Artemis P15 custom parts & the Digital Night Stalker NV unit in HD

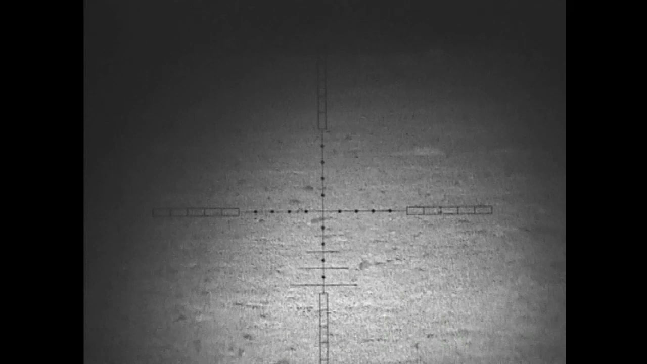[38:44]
this night it's raining and it's quite misty uh and normally i get a rabbit in this
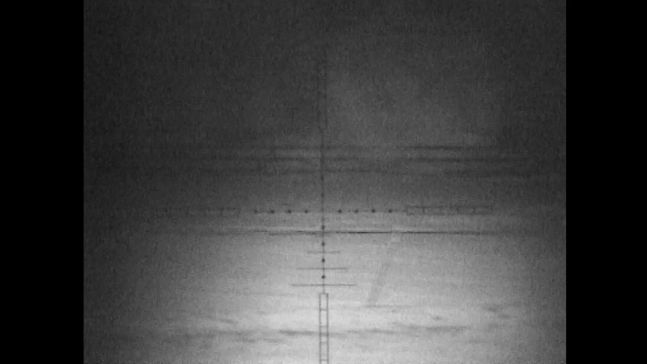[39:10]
it's probably on medium and there's still enough light there it's probably looking at over 200 meters now
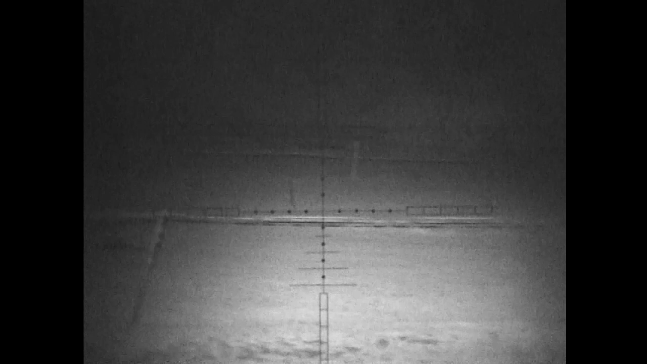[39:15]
to them back trees you'll see these horses the rifle is loaded at this uh
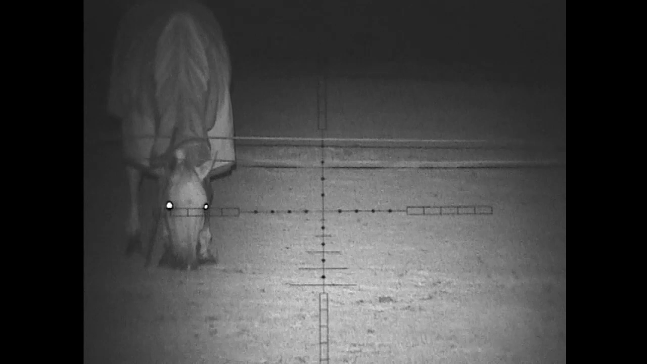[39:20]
point hence why i'm going really careful around these horses you can see how clear the
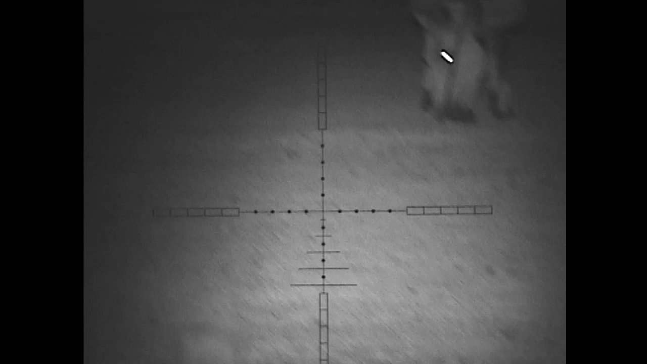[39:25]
picture of the horses is and this is mate there look at the back again it's probably over
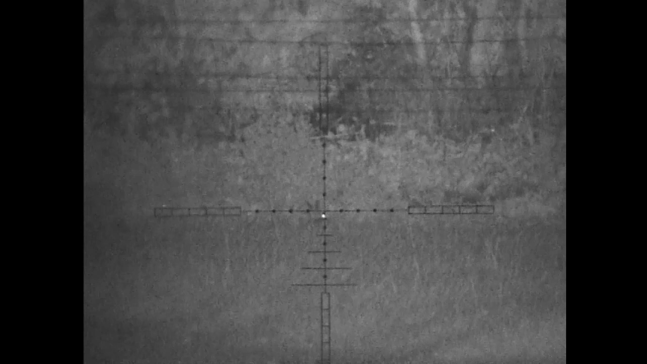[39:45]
this rabbit's just about to hop in but he's around about 37 meters and i get him cleanly so here's the first bunny
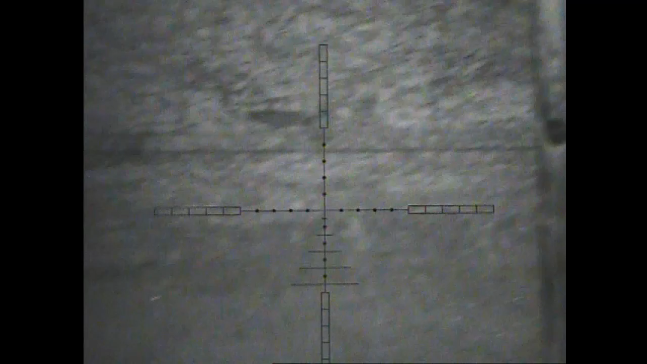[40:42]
but you saw i took it nice and cleanly and in a little while when i go and show you
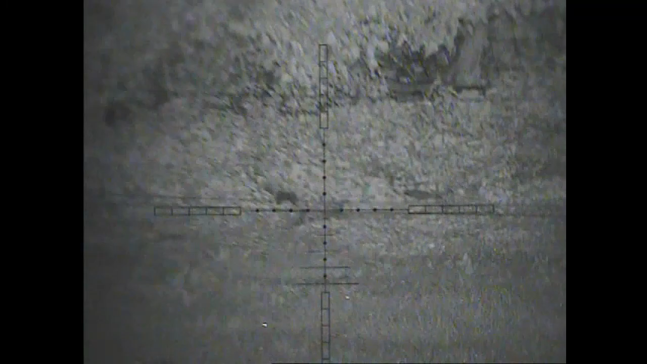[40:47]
that picking the rabbit up he was just about to go down his hole so i was very very lucky but you can see
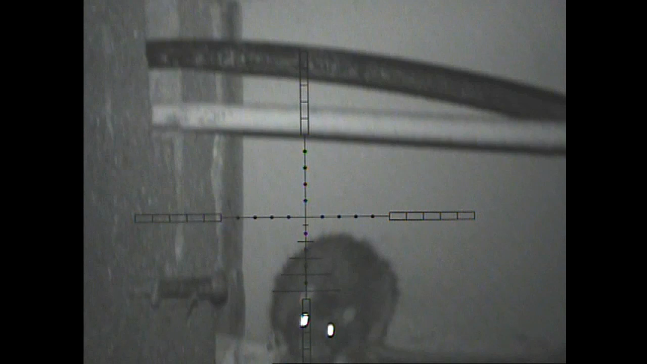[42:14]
and look how clear the picture is you can see in each individual air on the rat's back now i go from times seven to times two and pan down and you'll see the rat just
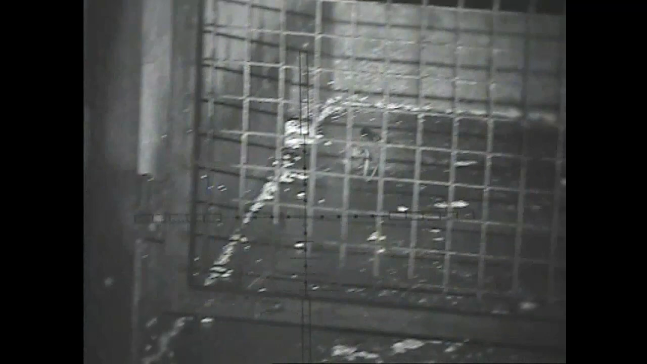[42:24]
flickering with nerves on the floor later on when i go to pick him up his head's halfway
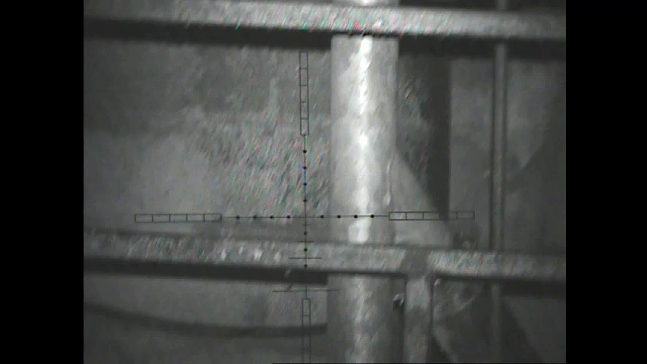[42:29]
down a grate and he is a really big rat he's as nearly as big as my size nine willy
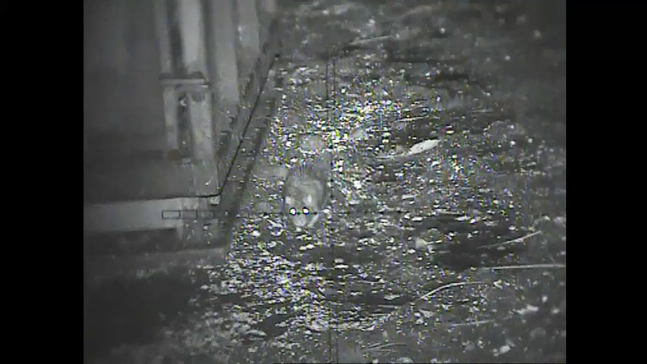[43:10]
rat just wonders out from underneath this metal construction here you can see his mates just there as well so i need to give a little bit of hold over and you can see bold him over straight
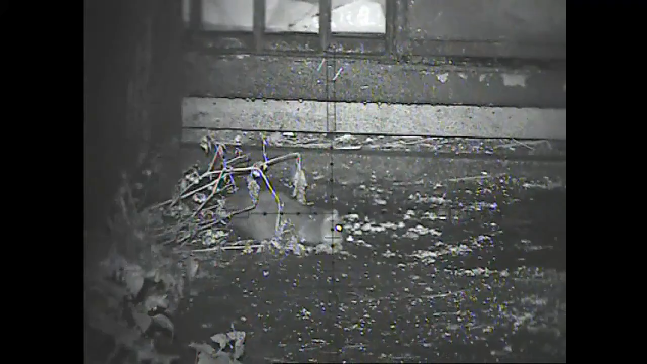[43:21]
we're shot straight to the ear and he went over he hardly flicked look a
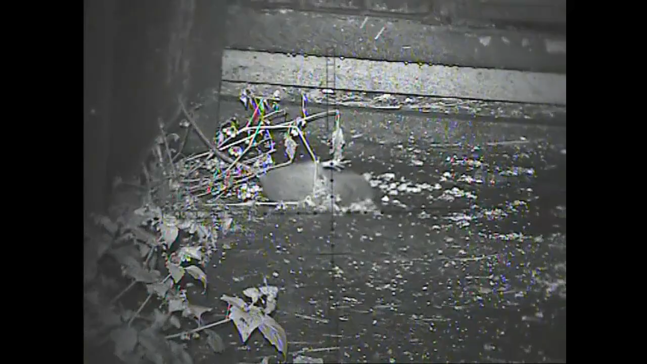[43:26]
little flick of the tail there another one that's a big old rat that so
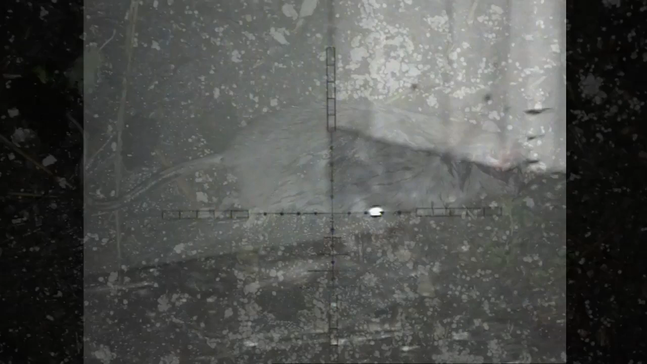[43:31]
this rat's just come out one of the pens and he's just about to go through the hole in the wall to the other side of the pig
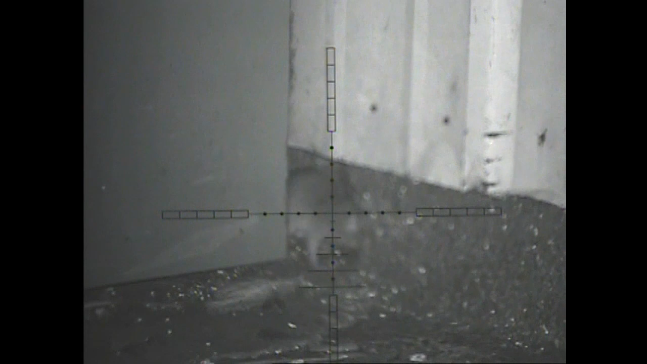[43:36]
pen and i take him uh with a nice one and a half mil dots of older because he's quite close i then
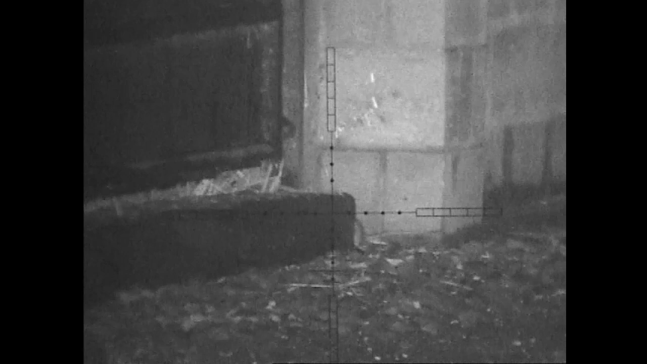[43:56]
this wraps a bit further than the others and he just pops his head out again which was a mistake
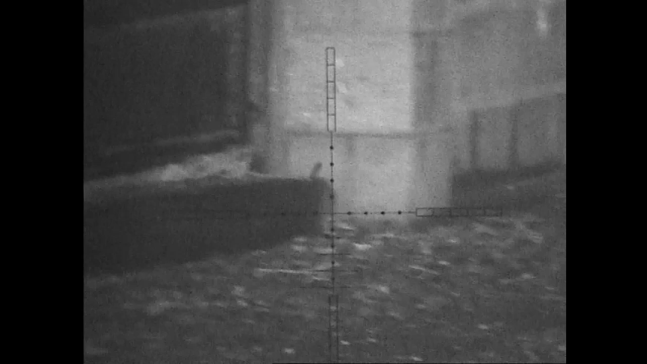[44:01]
so i put the crosshairs on him because i think he's around about 33 yards 30 meters i'm
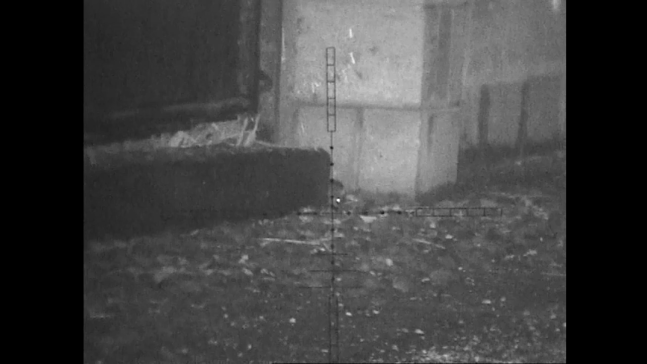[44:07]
not quite sure but you'll see in a second i flick the uh night vision laser rangefinder on and flick it on the wall
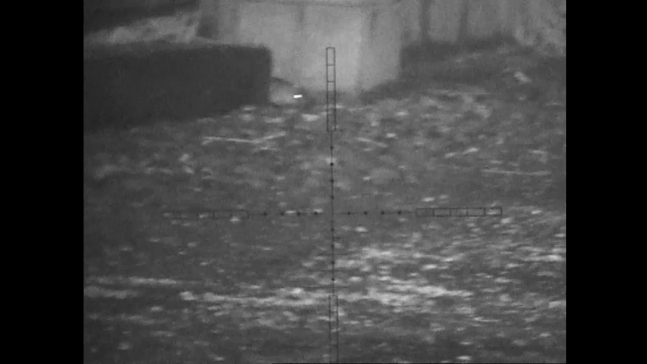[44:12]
it's another monster rat yeah
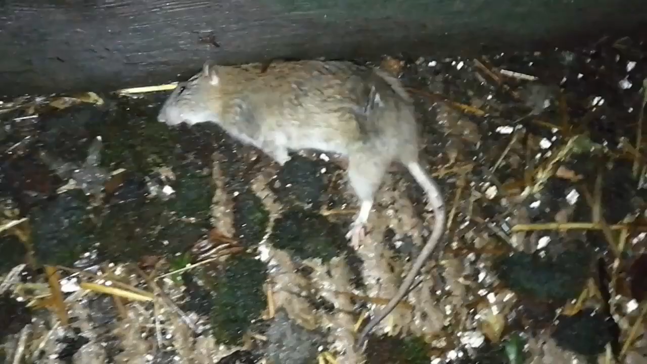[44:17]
big one now there's no rat shot here but i left this bit of footage in because i was actually
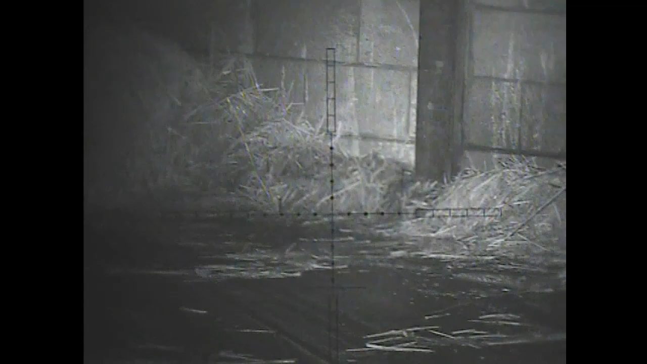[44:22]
scanning for rats and then just goes to show all the different contrasts and picture
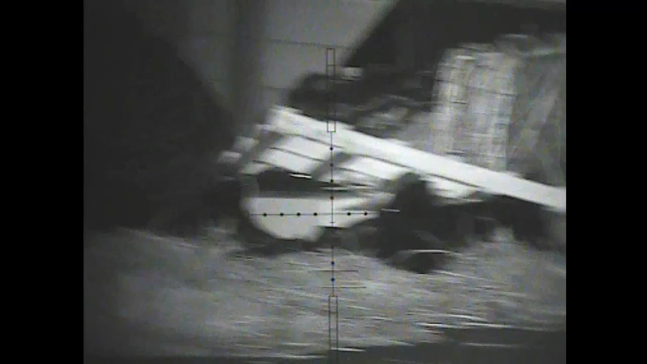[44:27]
quality look of the different items so you've got a bit of ground there then straw and
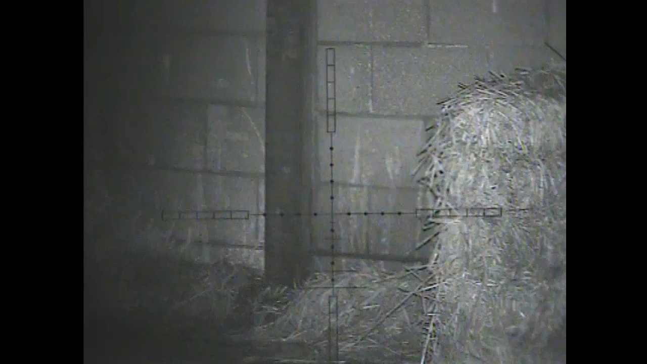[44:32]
the wall more straw and
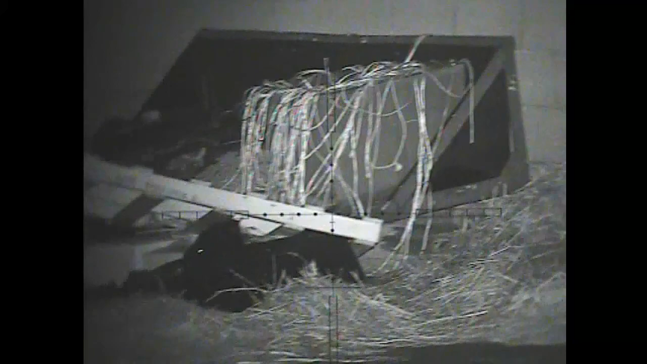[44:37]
then there's some sort of farming machinery in a tie and look at the uh quality of the flickering is
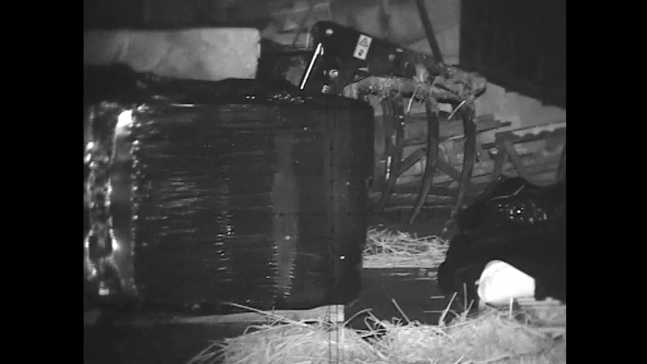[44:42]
uh me moving the lead i mean look at that it's really really clear that picture
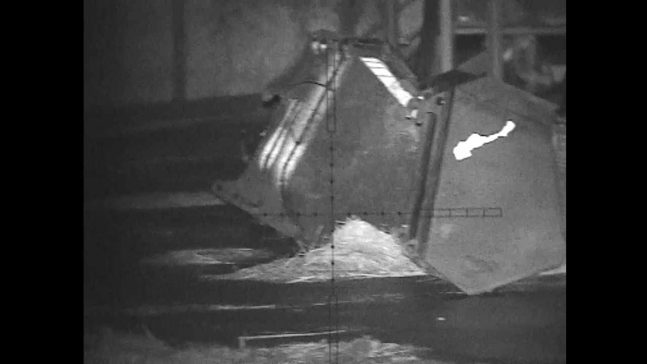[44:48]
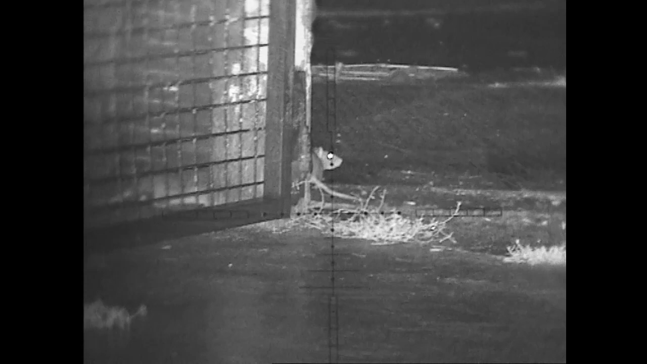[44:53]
this was my last attempt to one of these rats i was going to go for that one but i wasn't sure what was going to come around the corner so i went for this one and luckily i hit one of